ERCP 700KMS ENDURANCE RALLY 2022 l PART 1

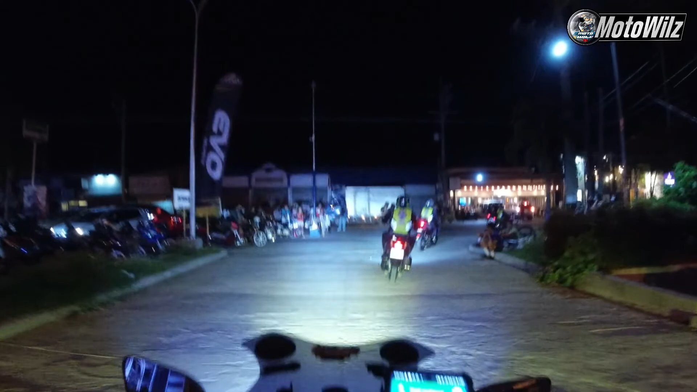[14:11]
So, that's gonna be our first checkpoint. So, on my Google Maps, it says it's 1 hour and
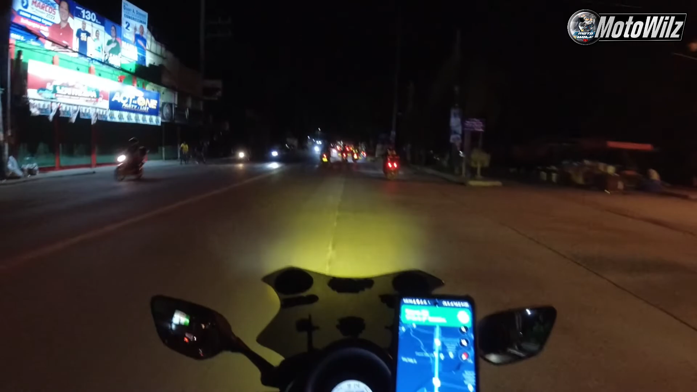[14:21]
48 minutes from here. So, chill ride lang tayo. Hindi tayo babakbak. Talagang, ano lang, sakong takbo lang.
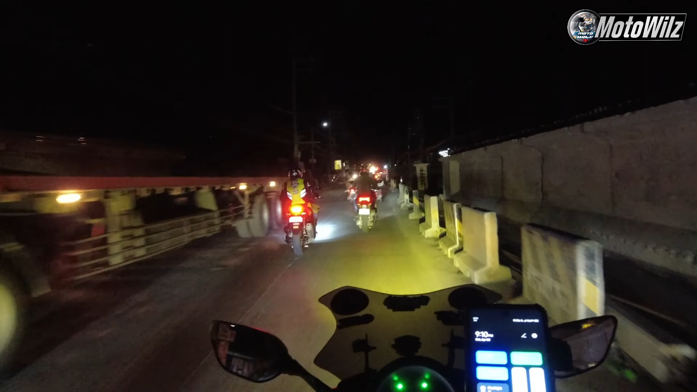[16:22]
Ay, nako. Problema sa Bulacan, ang daming mga ginagawang kalsada. Diba, bumabakbak ko, talagang matulin na matulin. Uy!
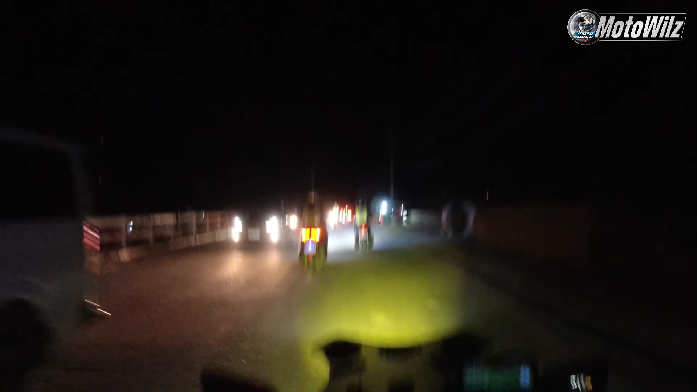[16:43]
Talon. Taas na na.
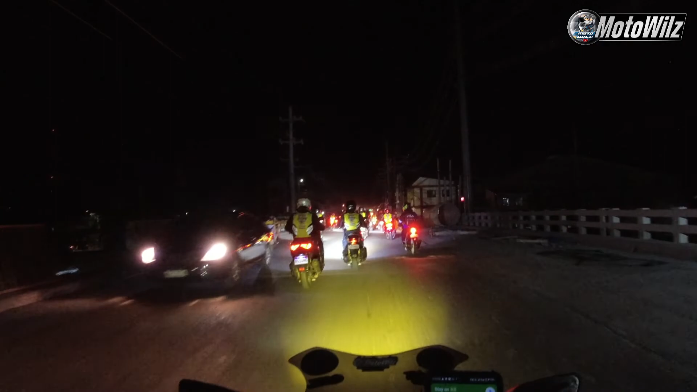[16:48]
Ayan lang yung problema, no? Talagang ng traffic dito sa Bulacan. Hanggang itong oras. So, buti nga, gantong oras yung take-off eh.
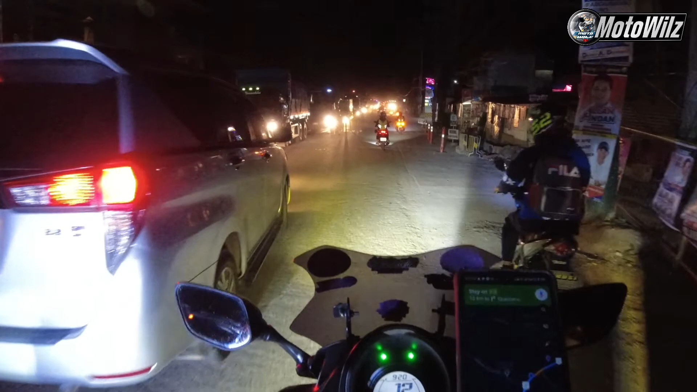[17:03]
Kung mga mas maaga-aga, baka anong oras pa kami makarating ng first checkpoint dahil sa dami ng road construction, medyo matraffic. Alright, so may stoplight.
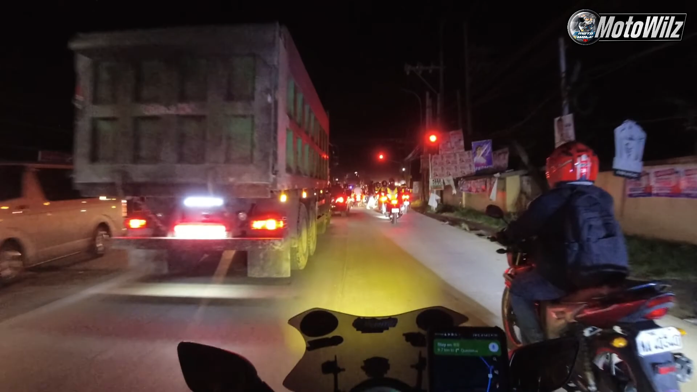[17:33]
So, hinto muna lahat dito. Patay na. Let's go na. Alright. Diretso lang tayo. So, yan natin mga nagkukumpulan na yan. Mahirap na kasi baka mamaya. May mawalan ng control. Tayo pa yung mabangga pag nasa tabi mo. Kaya, takbong swabe lang. Mataas talaga ng ano dito. Tatalot na. Parang malaking humps eh. Parang kalumpit na tayo eh, parta ng kalumpit.
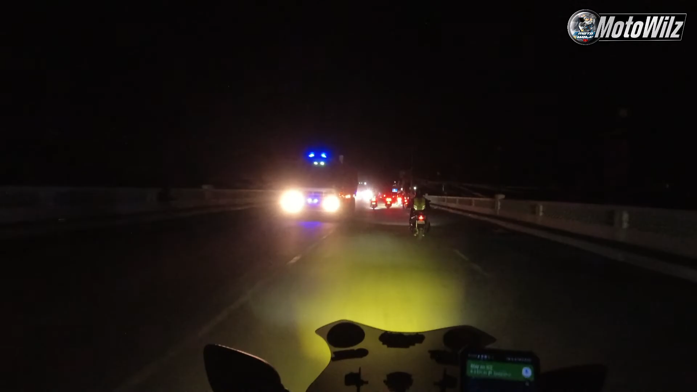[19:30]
So, alam ko palabas na to ng ano eh, ng kalumpit approaching Jed's Island Resort.
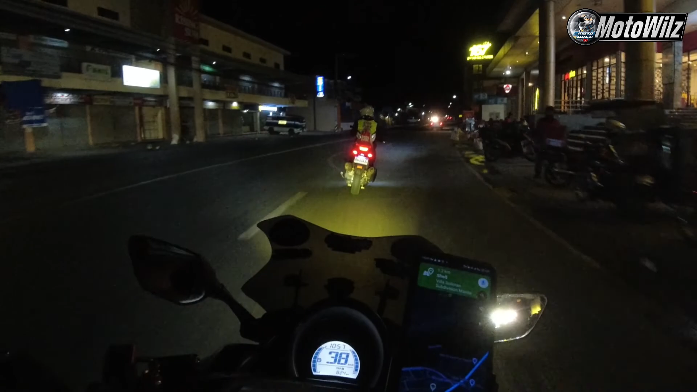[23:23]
Alright, so Shell Velia Suliman na. Alright, malapit na tayo. Ito na, so nahan. First checkpoint natin. Alright, so papapirma lang tayo ng ating passport. And then, proceed na tayo sa second check-off. Checkpoint. Alright. Daming tao, grabe.